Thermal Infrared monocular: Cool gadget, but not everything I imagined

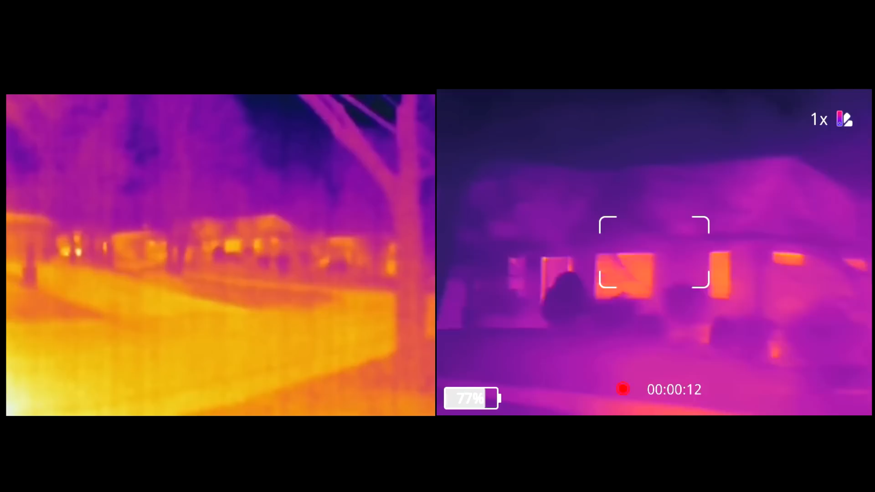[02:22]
Of course, if you're close up, that's a handicap, because your field of view is very narrow. Now, one thing I find very limiting about this one is it doesn't actually give me any sort of temperature readings.
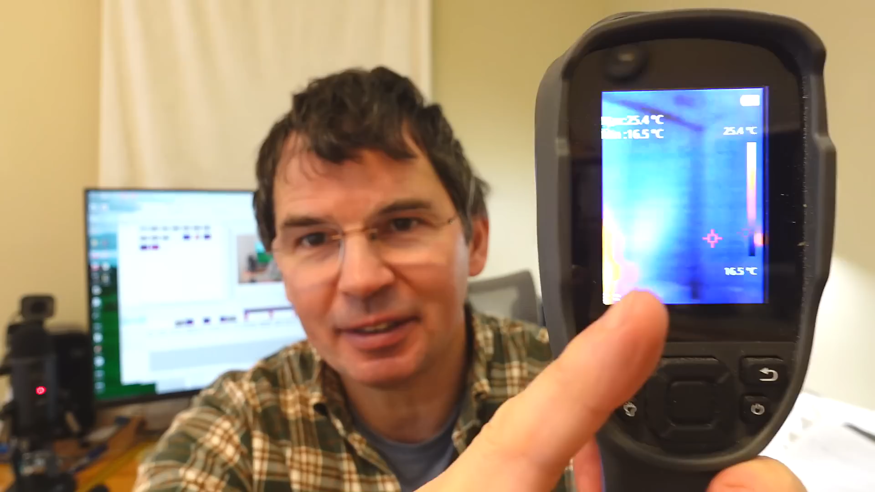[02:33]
On screen: scale top 25.4°C, scale bottom 16.5°C
Whereas this one does display the temperatures, and so does this one, as well as the phone-based one.
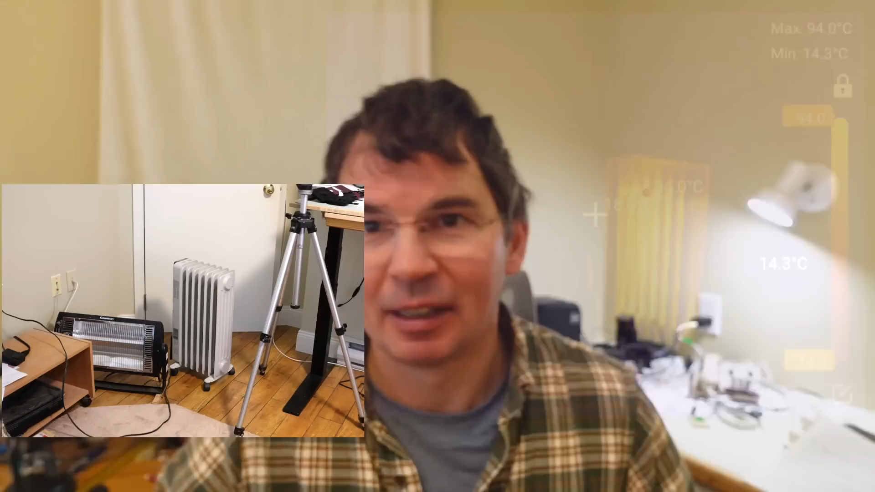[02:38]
On screen: max 94.0°C, min 14.3°C
And the way these things always scale the colors to the temperature range that's within view, there's no way to tell if something that is red is actually hot,
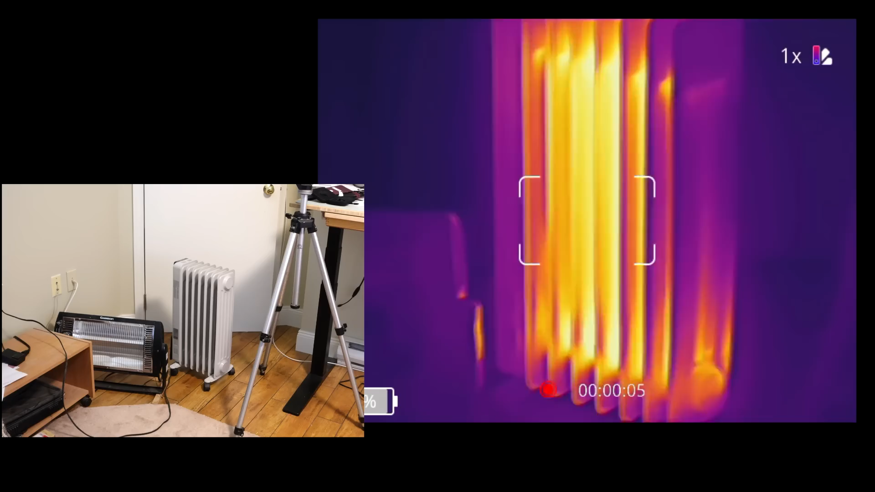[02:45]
or whether it's just the least cold thing within view.
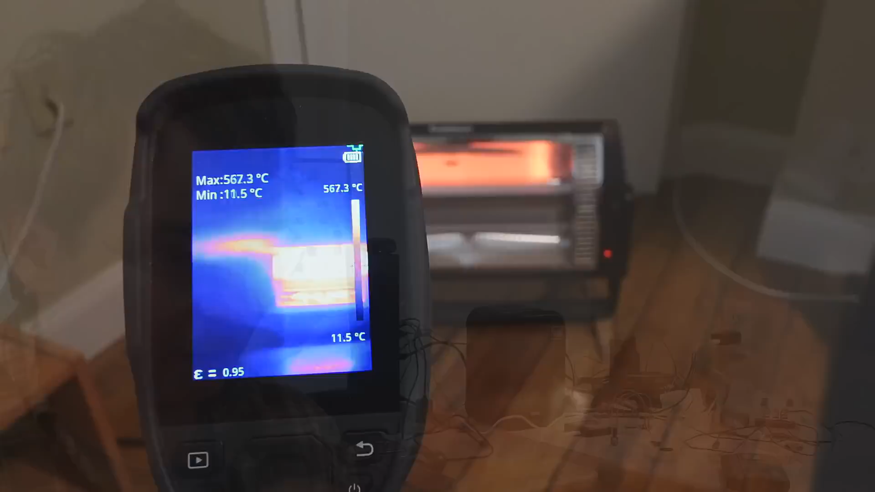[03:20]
On screen: max 567.3°C, min 11.5°C, scale top 567.3°C, scale bottom 11.5°C
whereas if I aim the monocular at it, it just saturates, because its maximum temperature is 45 degrees Celsius.
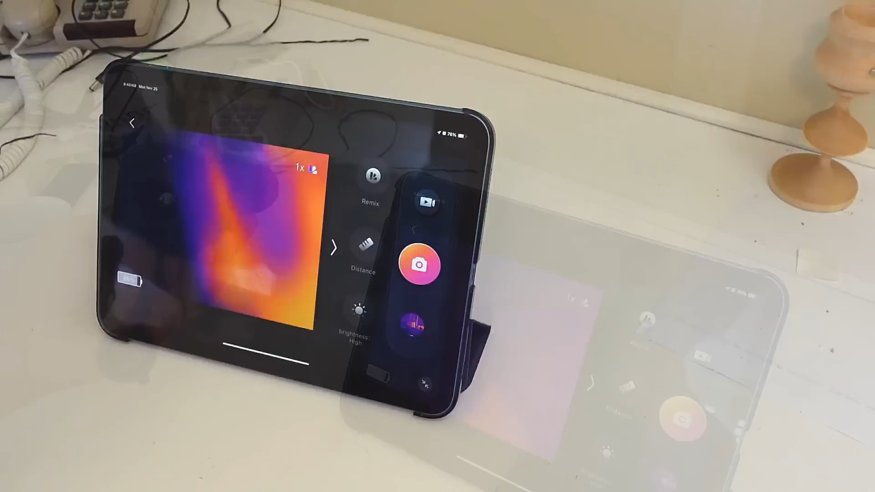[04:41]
Just pointing at myself, it's not terribly clear,
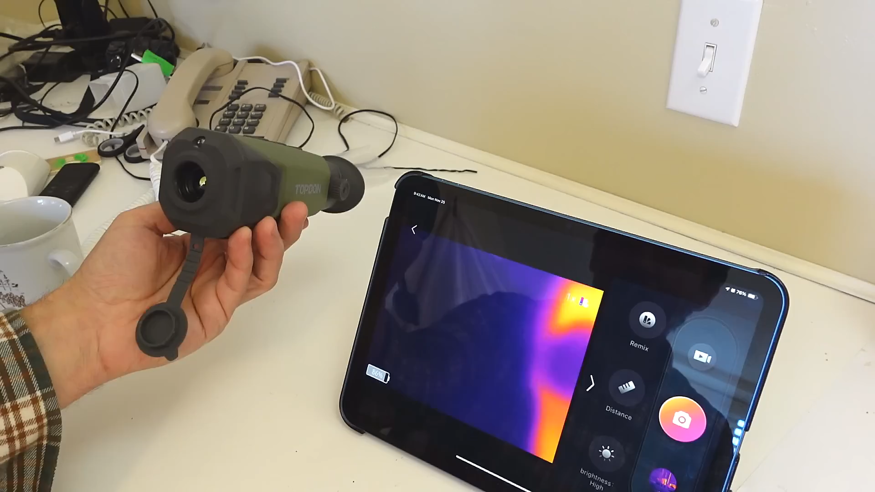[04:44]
because it's focused at infinity, and having a large focal length, it has a rather large aperture on the front.
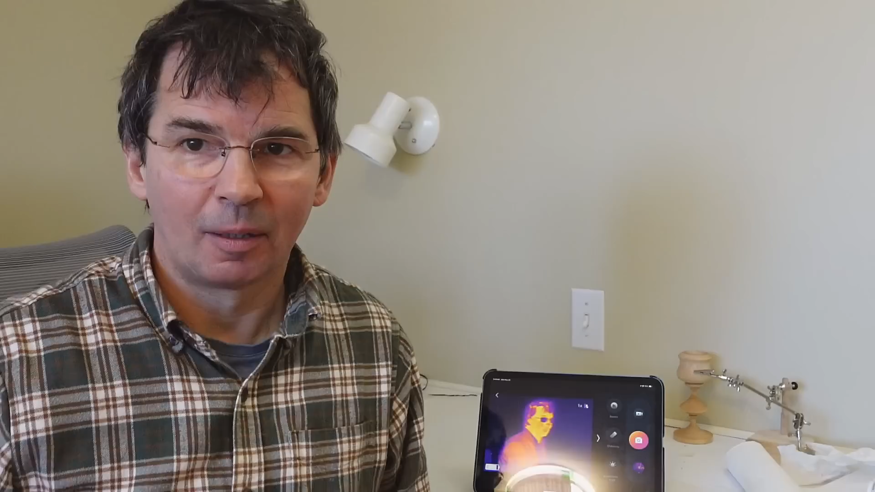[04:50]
But I just moved it across the room, and now it does a much better job of capturing me and the space around me.
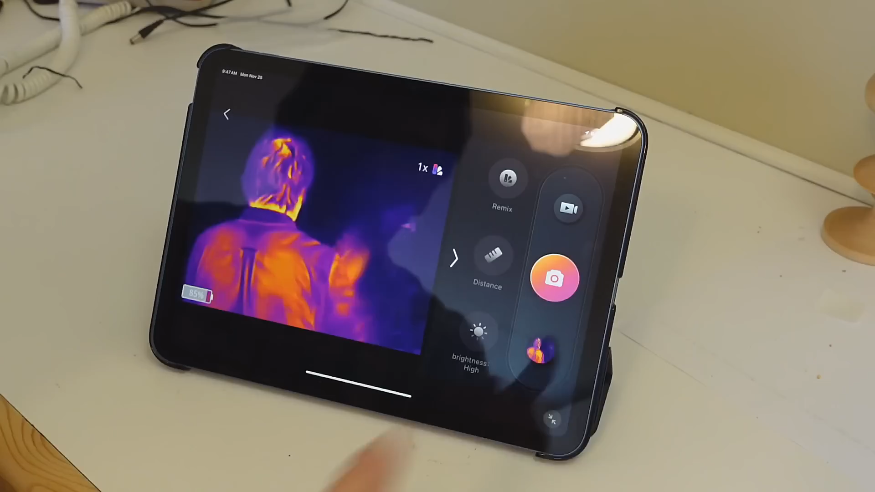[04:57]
And I can also snap infrared photos from here, or start video recording.
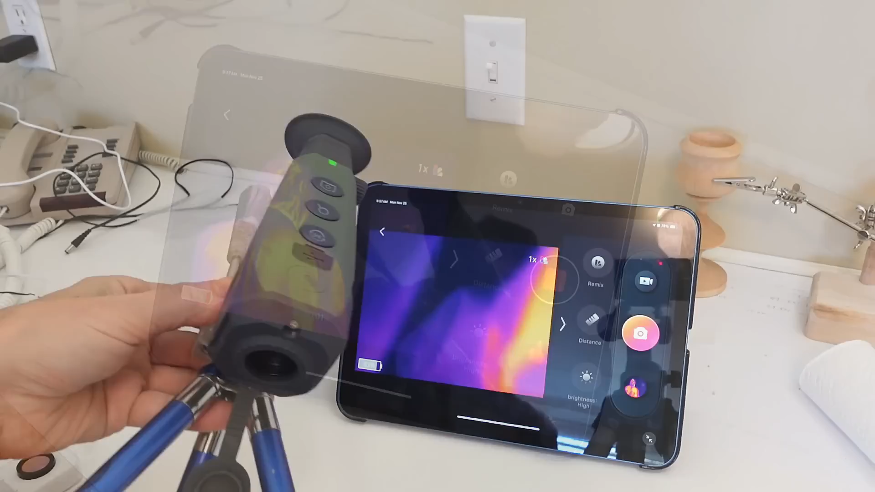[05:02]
So, if this thing had the ability to near focus, it'd be useful to use kind of for examining things close up, but it can't focus that close. But, I bought this, which is a thermal infrared lens.
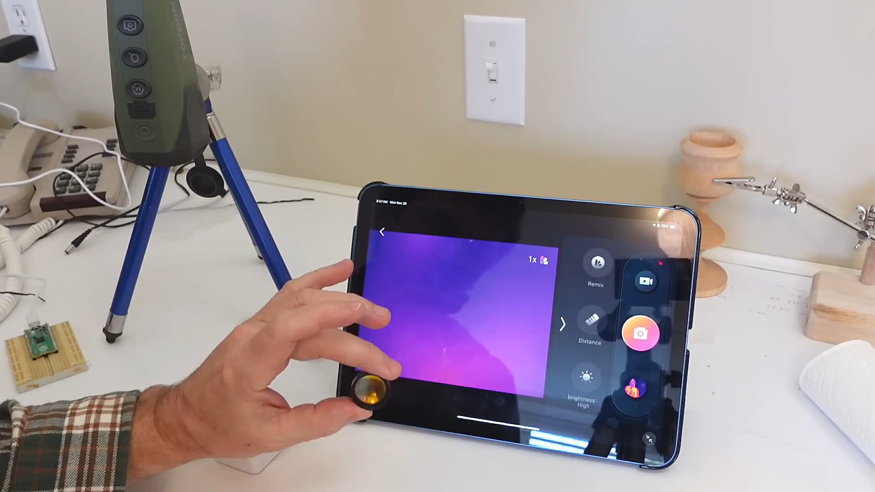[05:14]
Surprisingly expensive for a single element lens like that. And that just happens to fit in here, and even get stuck in there. Problem is, now it's even more out of focus, because this thing is actually focused very near.
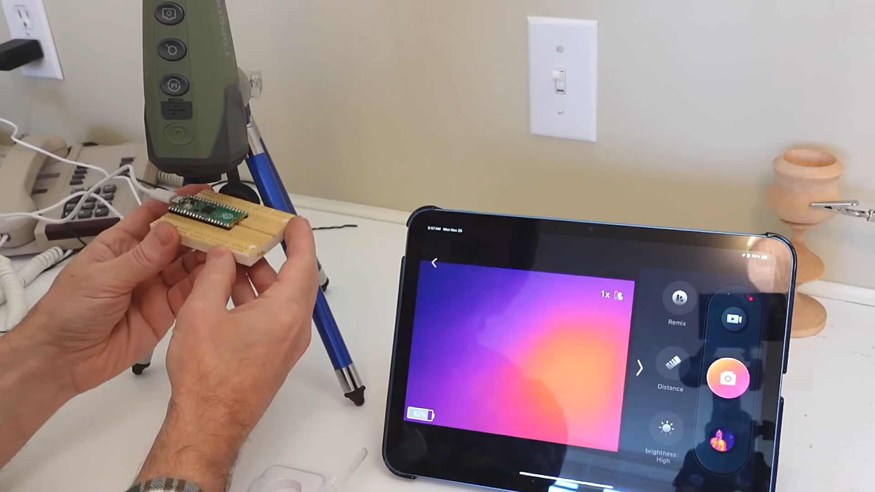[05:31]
So, I have to get things quite close to it. There. We see some detail here. Only problem is, this isn't actually temperature detail, it's just the solder joints on here are shiny. So, all the detail we're seeing here is actually more a matter of reflecting infrared than temperature changes.
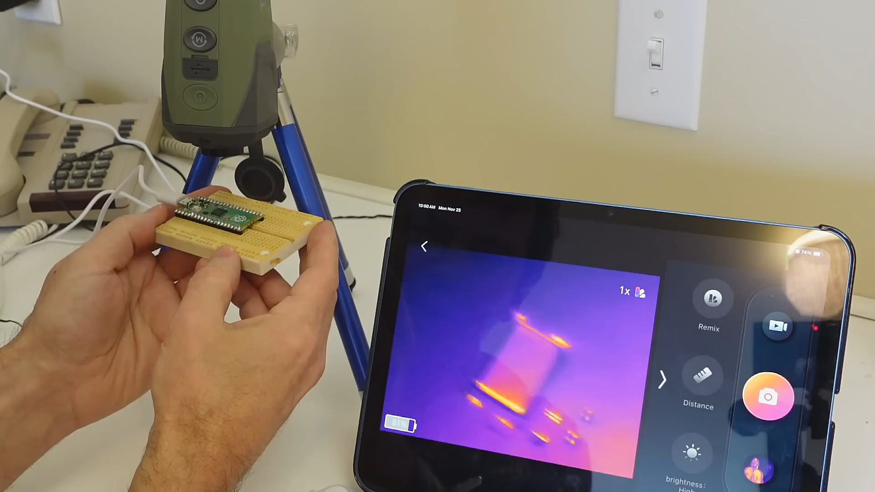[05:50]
The middle of the CPU here is actually a little bit warm, but you can see it's quite diffuse, because, of course, temperature spreads rapidly through the material. So, you're not going to see a whole lot of detail in actual temperature variations. So, there's no need to get that close.
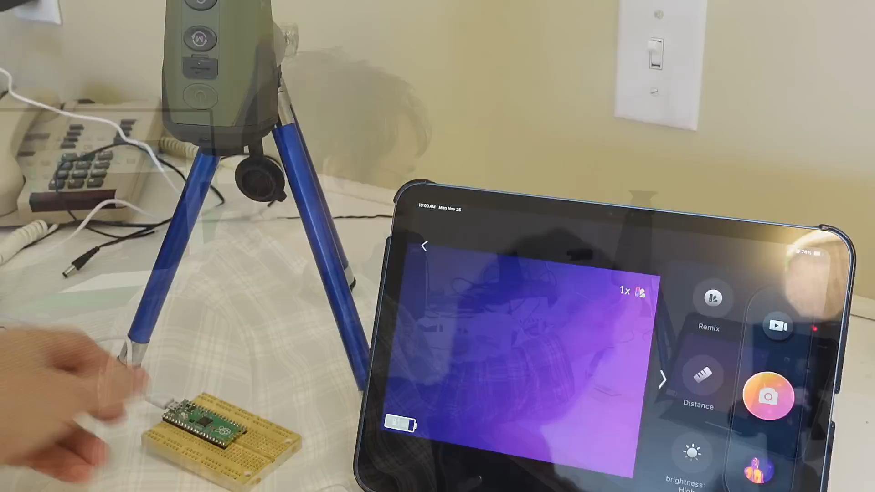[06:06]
So, I wish I could find a lens like that with a much longer focal length. That would be really useful.
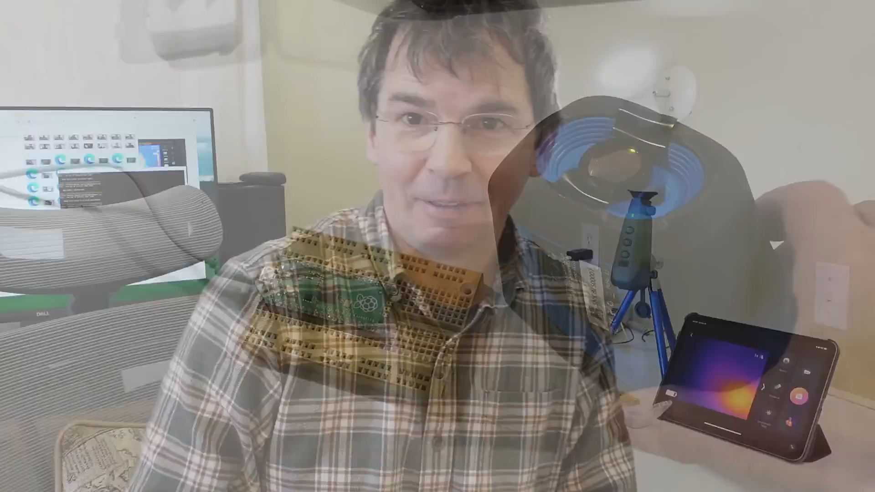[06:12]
And, I just crudely taped that thermal infrared lens to the front of this thermal camera.
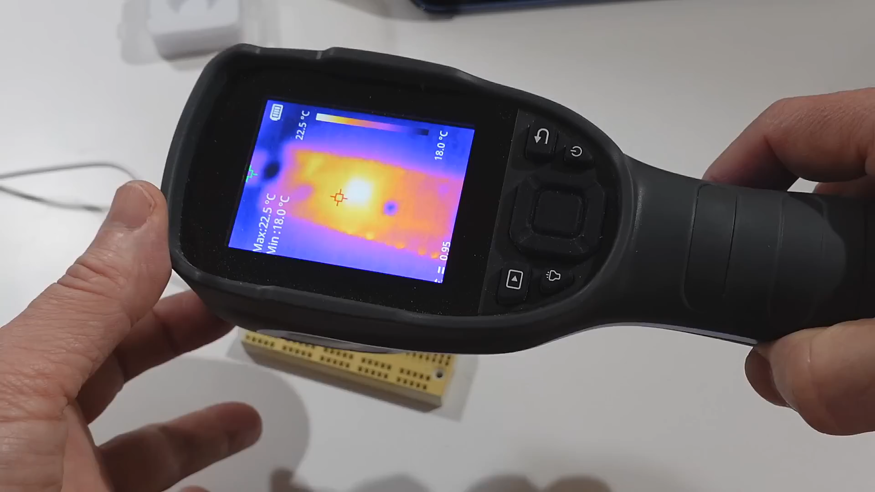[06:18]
On screen: max 22.5°C, min 18.0°C, scale top 22.5°C, scale bottom 18.0°C
And, that's actually a bit more useful, because this one's got a much wider field of view, so we get to see much more of this actual circuit board.
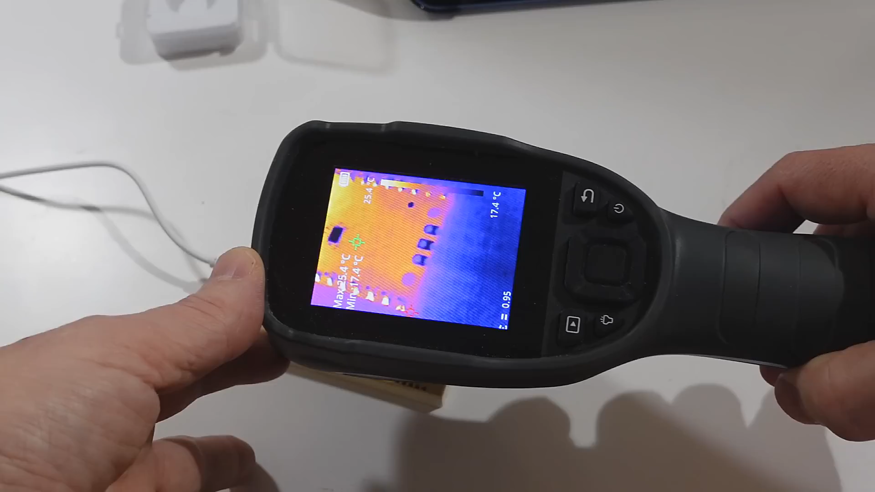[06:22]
Again, a slightly warm spot in the middle of the CPU, and then some components here are a tiny bit warm.